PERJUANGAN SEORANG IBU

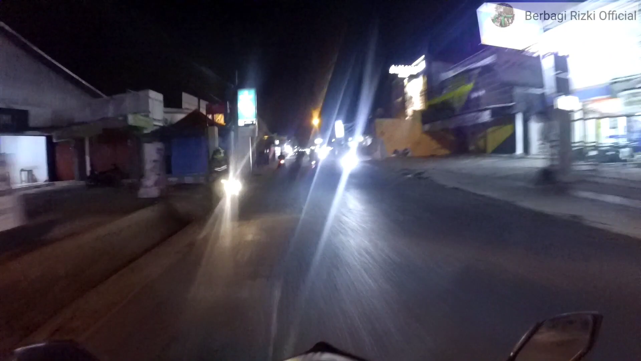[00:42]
Vlog-vlog ini khusus untuk berbagi sesama ya teman-teman ya, yang lebih membutuhkan. Hari ini aku lagi mau berbagi ya teman-teman ya. Alhamdulillah ada rezeki, ada kesehatan. Jadi malam ini kita berbagi ya teman-teman ya, ke orang yang lebih membutuhkan di jalan. Tuh, udah ketemu ya teman-teman ya, di depan ya ada pemulung, dua orang tuh di seberang.
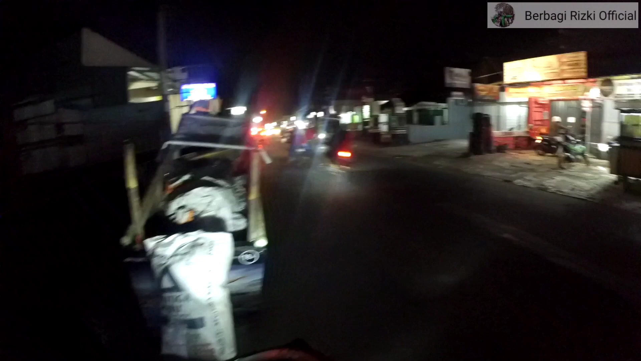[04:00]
Kita bagiin makanannya ke orang tua, ke kakek-kakek ya. Semoga bermanfaat. Amin.
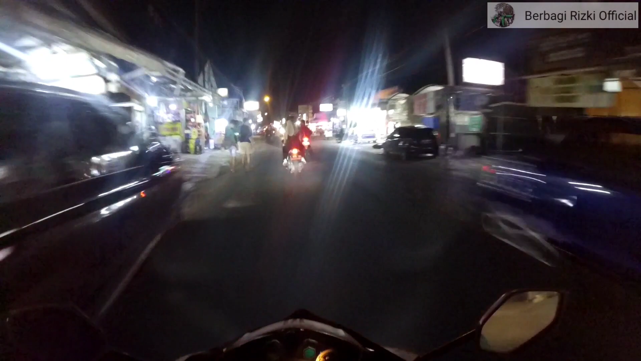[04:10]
Mereka masih nyari barang bekas ya teman-temannya, kayaknya masih istirahat, lagi istirahat. Soalnya tadi ditanya tuh sampai malam, sampai jam 12 mereka nyari barang bekasnya. Ini aku ada dua bungkus lagi ya teman-temannya makanannya. Jadi aku malam ini bawa 4 bungkus gitu, alhamdulillah ya.
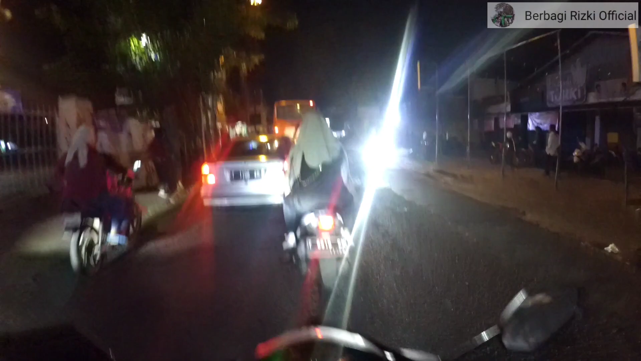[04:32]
Kita nyari lagi ya orang-orangnya ya yang lebih membutuhkan.
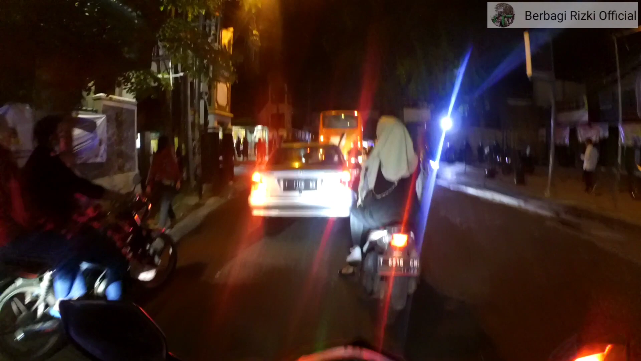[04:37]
Sekarang lagi ada razia teman-teman di depan ya. Tuh.
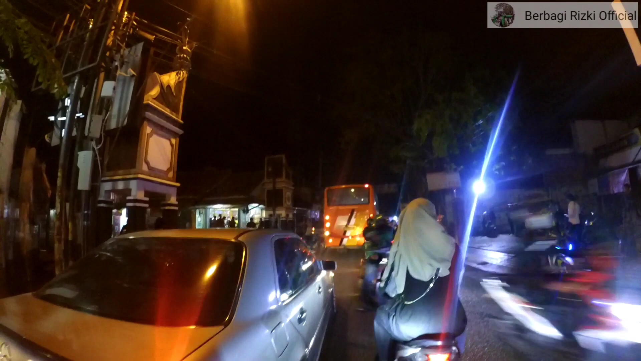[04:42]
Banyak polisi ya, lagi razia minuman ya.
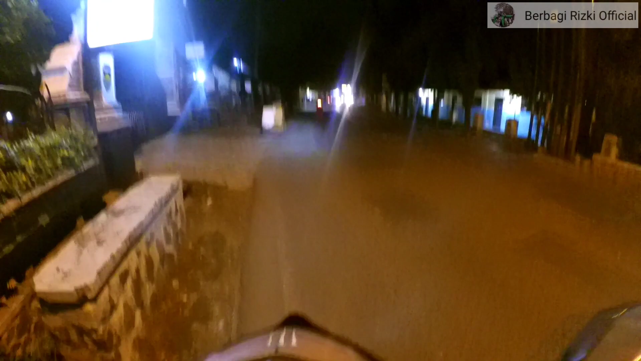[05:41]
Kita kasih ya makanannya. Pak, eh makanan, eh rezeki pak, di Gojek.
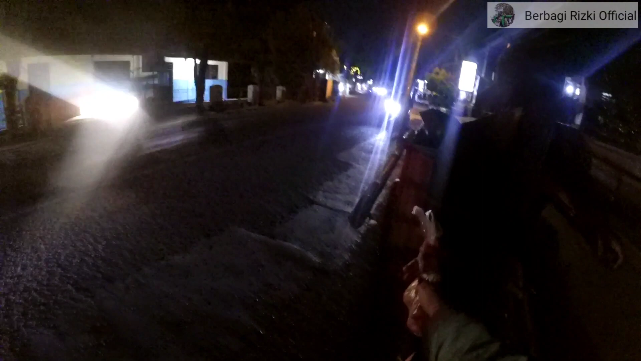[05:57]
Wih kemana? Wih kemana? Oh siap.
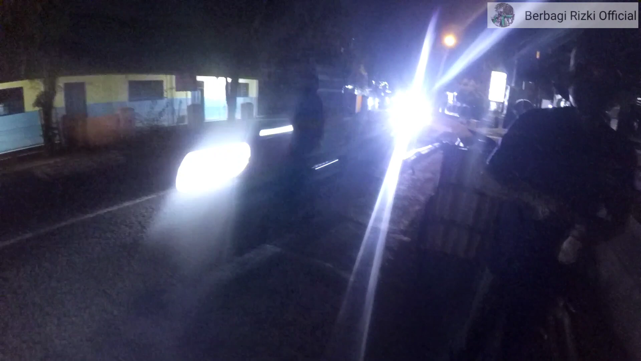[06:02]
Sarwa BG nunjuk Gojek. Ayo tipayun pak ya. Ayo assalamualaikum. Udah ya teman-teman ya. Udah dibagiin, ini tinggal satu lagi ya, kita cari lagi ya, alhamdulillah gitu.
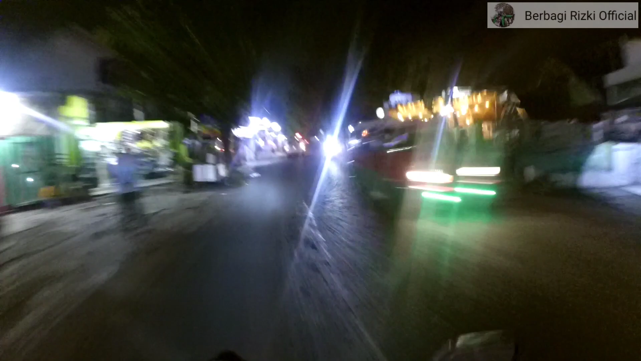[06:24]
Seneng rasanya ya bisa berbagi ke sesama yang lebih membutuhkan. Ternyata masih banyak ya jam segini, jam 10 malam gitu.
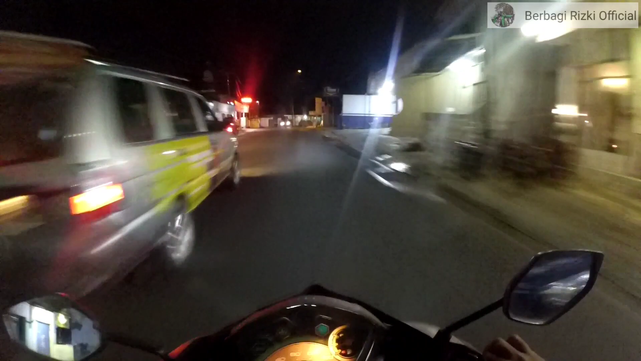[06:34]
Banyak yang nyari barang bekas malam-malam sampai malam dia. Semoga mereka sehat selalu ya teman-teman ya. Panjang umur, amin. Kita cari lagi ya teman-temannya orang-orangnya ya. Ini sisa satu. Yuk kita muter-muter lagi ya di Jalan Purwakarta.
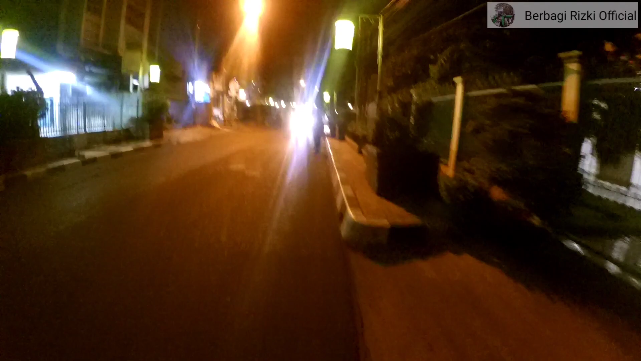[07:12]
Tuh lagi di gerobak ya orangnya ya. Kita bagiin makanannya. Nih di sini nih. Assalamualaikum. Bu, mamen bu. Di Gojek. Nah, siap.
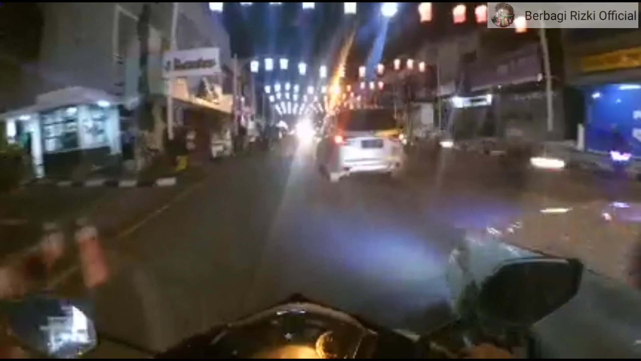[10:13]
Ini aku sekarang lagi di Pasar Jumat ya teman-teman ya, menuju pulang ke rumah. Alhamdulillah ya, kita masih bisa berbagi. Semoga kalian di rumah sehat selalu, panjang umur. Terima kasih yang sudah mau nonton, yang sudah mau support channel aku.